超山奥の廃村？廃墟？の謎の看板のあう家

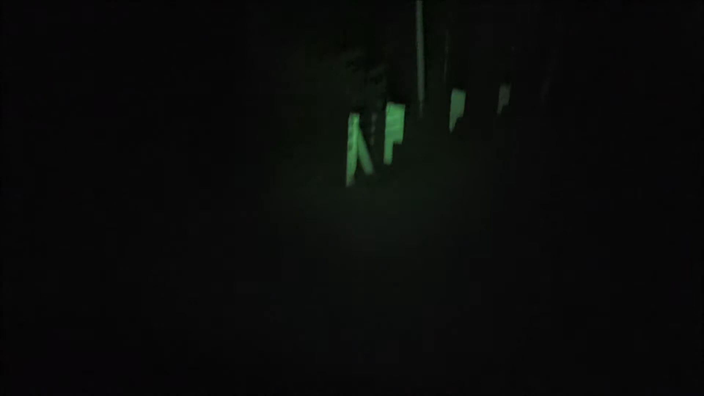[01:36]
放置車両という可能性も。 車あったけど、なんだろう、駐車かな。一瞬ちらっと。 バイクも止まってますね。住んでるのか。 こっち側新しい。
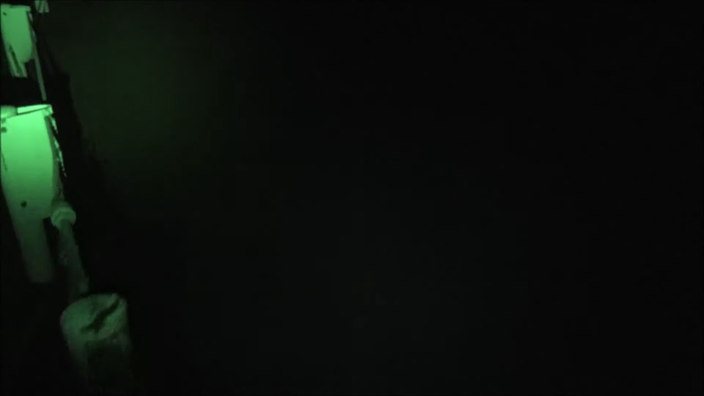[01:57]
もう車もバイクも放置という可能性も。